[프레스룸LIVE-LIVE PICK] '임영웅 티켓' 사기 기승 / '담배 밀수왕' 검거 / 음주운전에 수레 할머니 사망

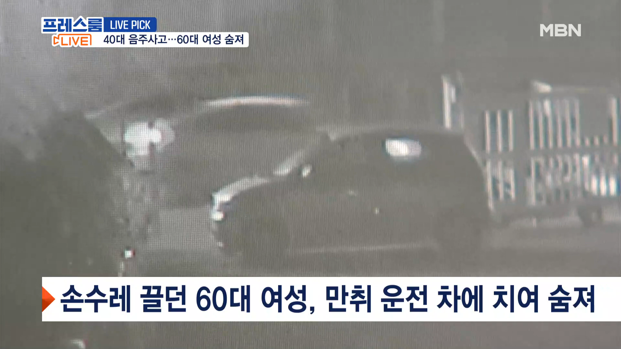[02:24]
사고가 난 곳은 고속도로와 인근 주택가 사이로 인도와 차도의 구분 없이 차량과 행인이 함께 다니는 일방통행도로였던 걸로 알려졌습니다. 여성 운전자는 사고 직후 사람을 치웠다며 112에 직접 신고했는데요.